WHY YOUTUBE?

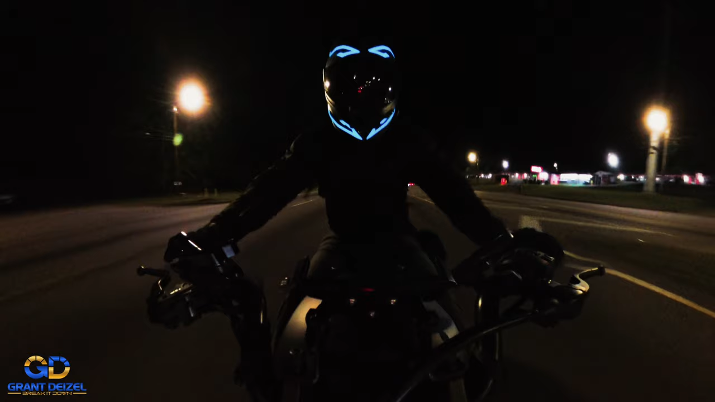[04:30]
But I had my little light strips on, which that keeps me safe. As always, you gotta be seen, man. You gotta be seen. I saw that I made a visit to Cycle Gear also. I believe it was the same day, but I just have to break the video into two.